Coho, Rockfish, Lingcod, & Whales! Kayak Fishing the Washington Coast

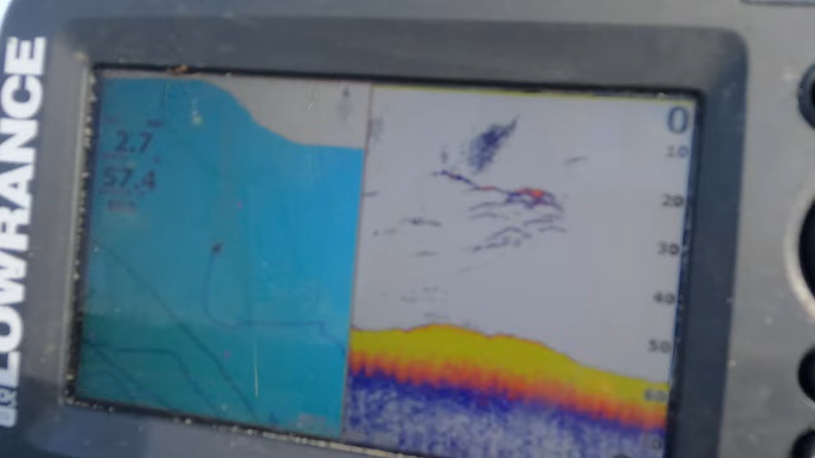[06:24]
So we came over here finding some of the bait on the screen, but not tons. I don't know if those are birds or fish on the fish finder.